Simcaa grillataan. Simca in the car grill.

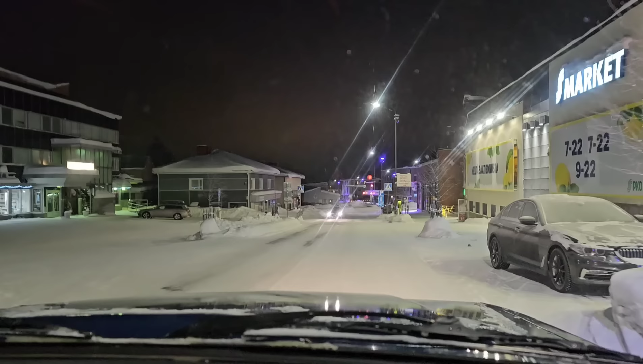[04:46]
Katuvalot väriä. Vyy että kylmää. Helien paikka on siellä. Kummun kylän läpi ajetaan. Pikkunen kaupunki. Pieni mitätön kaupunki.
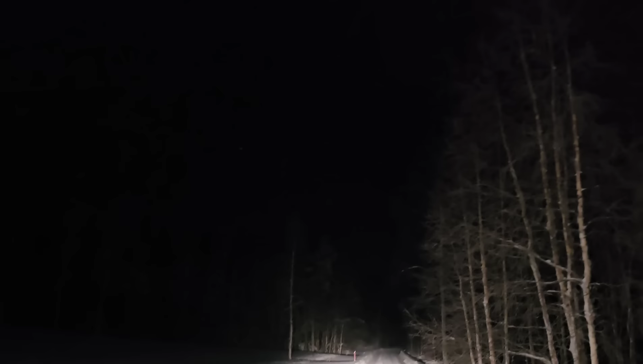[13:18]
Siellä se kuu näkyy. Mikä se ikkuna takkaa.